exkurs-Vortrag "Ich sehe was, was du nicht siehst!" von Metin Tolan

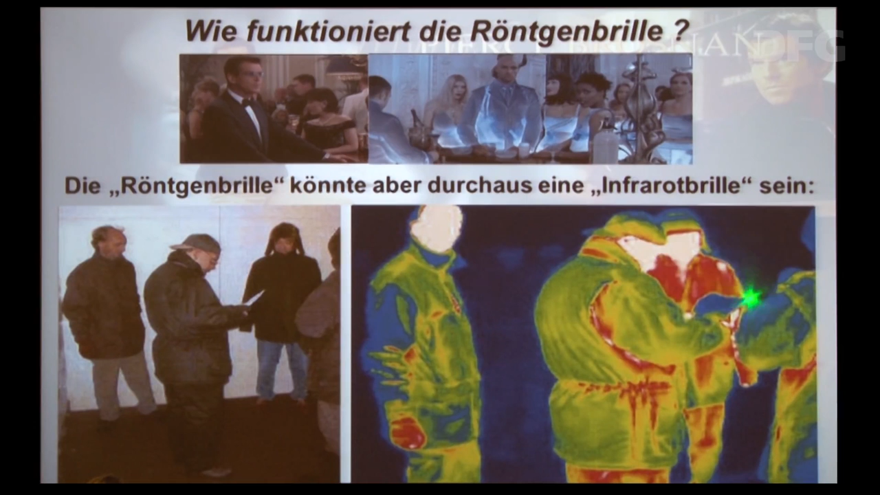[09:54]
Rot und weiß bedeutet besonders warm. Und so können Sie ein Bild sehen der Wärme, die abgegeben wird von den Personen. Und deswegen ist es so, wenn Sie dann zum Beispiel metallische Gegenstände haben, die erscheinen immer besonders kalt.
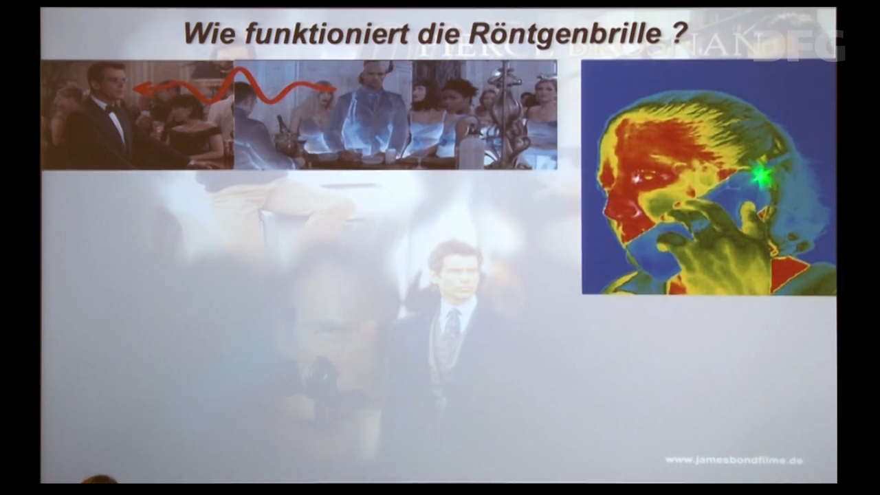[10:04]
Das sehen Sie hier auch zum Beispiel in dieser Tasche ist irgendwas drin, irgendwas Metallisches. Das zeichnet sich hier nämlich ab, wie Sie auch an den Brillengestellen sehen können.
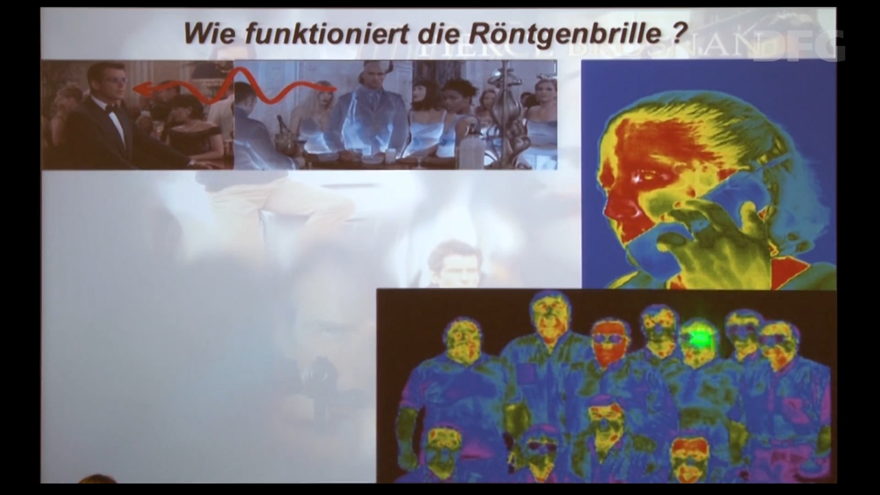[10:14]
Also das ist die Lösung. Das, was Bond da hat, ist eine Infrarotbrille, eine Wärmebildkamera. Und die Infrarotbrillen können Sie kaufen.
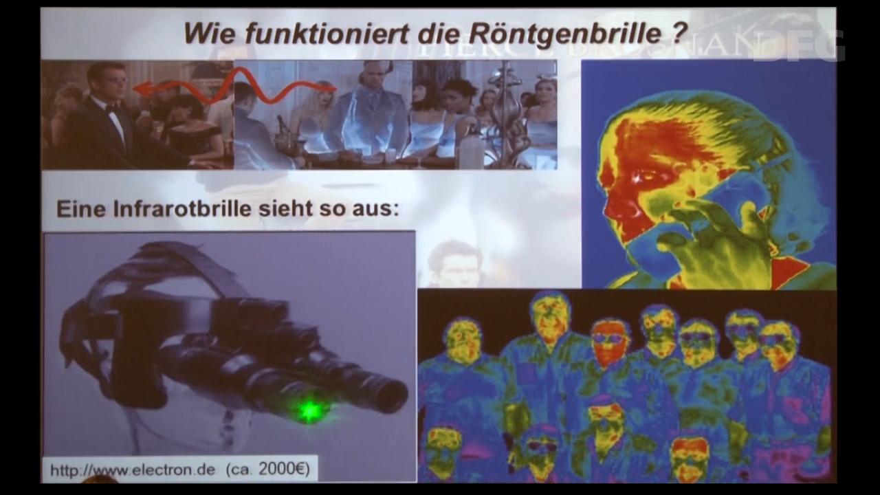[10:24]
Hier gehen Sie in ein Geschäft, zahlen Sie 2.000 Euro. Sieht jetzt nicht so elegant aus, wie Bond das hat, aber das kriegt man vom Designer noch hin. Also das geht. Das wollen wir aber jetzt nicht weitermachen.